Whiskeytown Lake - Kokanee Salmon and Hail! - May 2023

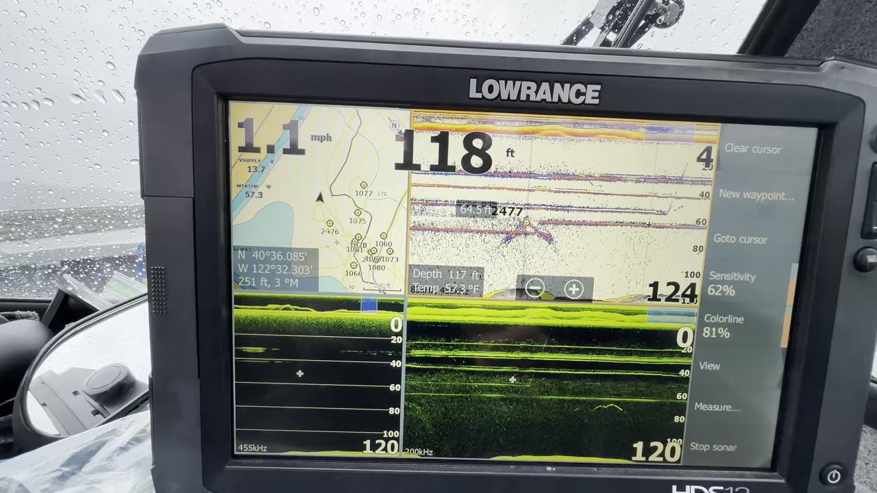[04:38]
On screen: depth 118 ft, speed 1.1 mph
on number two number three the deep rods and sure enough that's where it hit right there
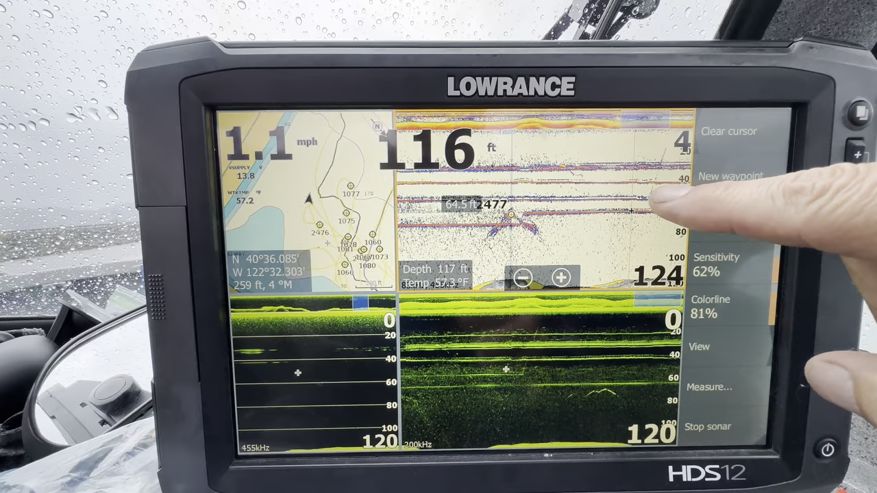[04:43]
On screen: depth 116 ft, speed 1.1 mph
it hit right there and i pulled it up later on just like clockwork
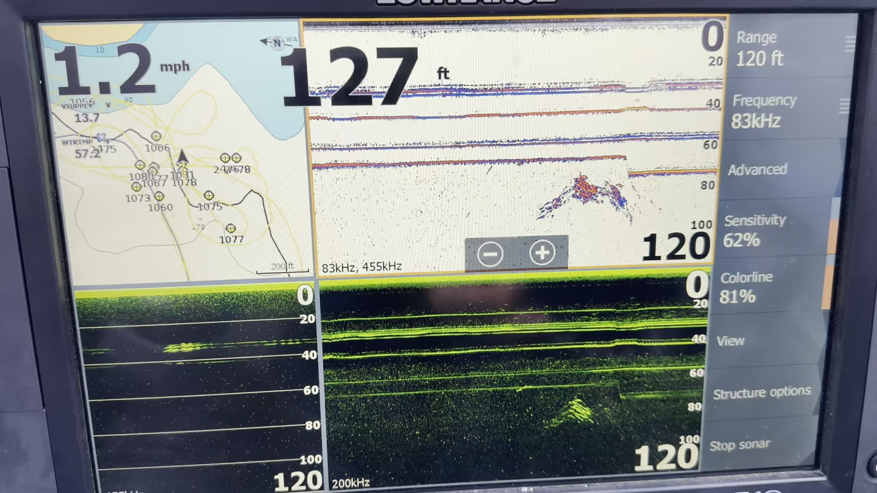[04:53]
On screen: depth 127 ft, speed 1.2 mph
there's another school a little deeper 80 feet
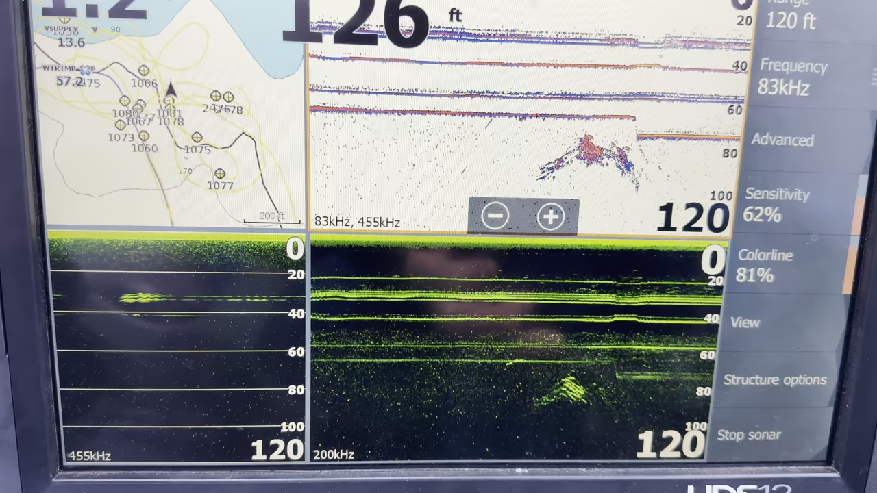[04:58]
On screen: depth 126 ft
probably circle around and bring my lines down to them that's the last school that bit before